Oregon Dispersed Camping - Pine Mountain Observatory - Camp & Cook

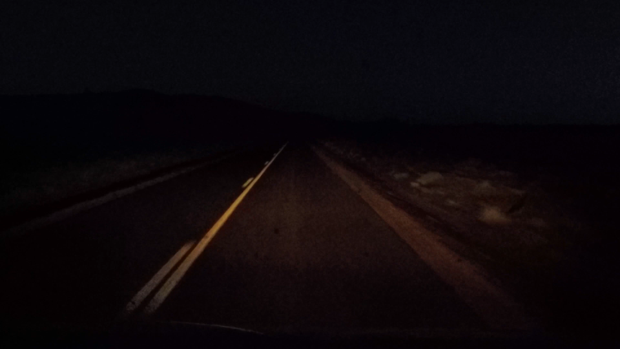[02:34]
The only light we had was from the full moon. And we made a major mistake coming up here to the campsite.